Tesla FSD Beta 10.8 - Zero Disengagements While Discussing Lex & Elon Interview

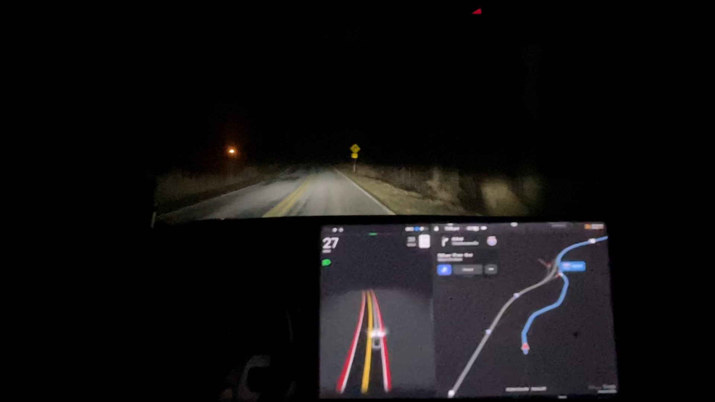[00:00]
Hello everyone Hope everyone is having a fantastic evening and again still a fantastic 2022 That's auto looks like it kind of went around the stick that was in the road. I'm gonna have to review that So at least that's what it looks like it did Yeah, so we're taking a drive into town tonight And so I wanted to go ahead and just see if we can get a zero disengagement. We have got that once before We'll see if there's any improvements with the turns and all that type of stuff
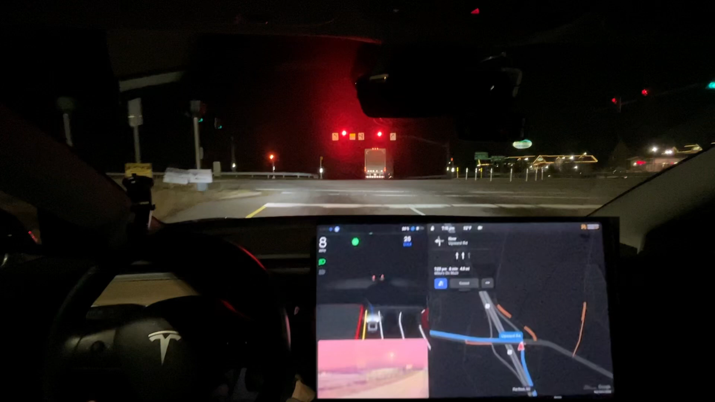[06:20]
I'll be surprised that right here It never has ever once stopped for those red arrow lights Even from the early betas it never stopped at those lights um I'm not sure it even hesitated Um at those lights before And that you would think it'd be something that would have messed up on but it never has That's really such an interesting